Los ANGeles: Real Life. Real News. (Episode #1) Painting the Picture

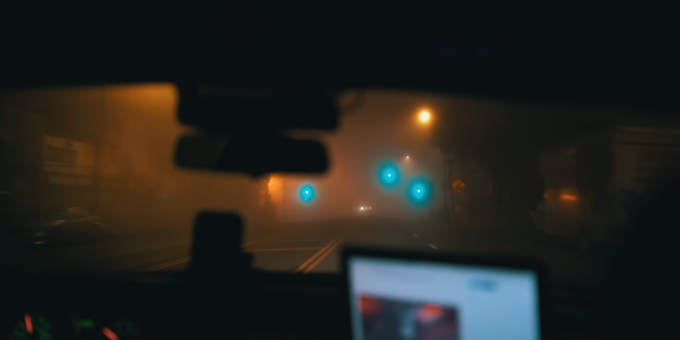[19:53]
Wow, it's very foggy out here this morning. 94 traffic accident, 4451 West Don Tomaso Drive. Metro from engine 94.